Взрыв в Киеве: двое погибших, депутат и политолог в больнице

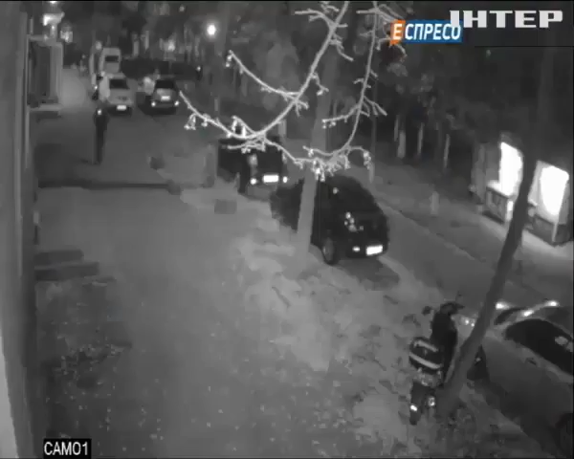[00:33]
10 часов вечера. Киев, улица Адама Мицкевича. Наружная камера телеканала «Эспрессо» фиксирует, как из здания выходят трое мужчин. Через секунду в 10 метрах происходит мощный взрыв.